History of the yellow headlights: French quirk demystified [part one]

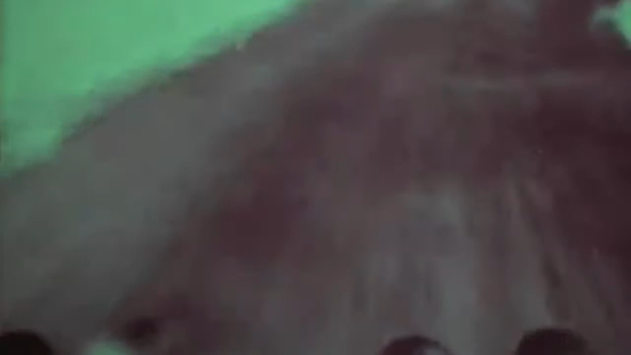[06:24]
So on your car you have the high beam which illuminates 100 meters away.
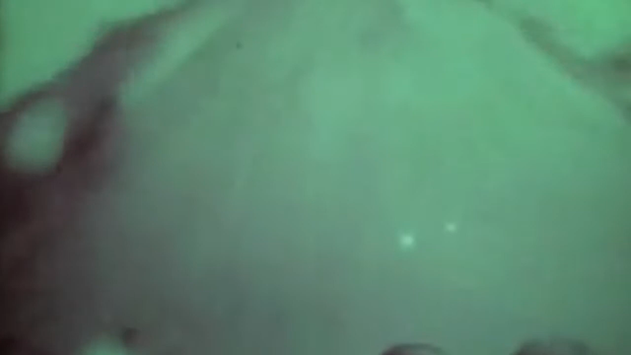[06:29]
These driving or spread beam lights actually increase the visibility for your beam headlights.
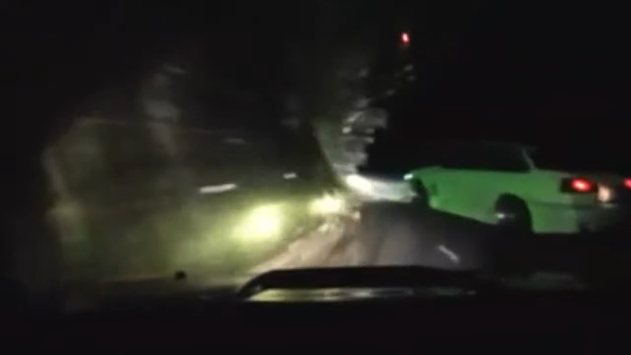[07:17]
More about that in a later episode. They also work in tandem with your primary headlights. They're wider and closer than headlights so they illuminate a lot better.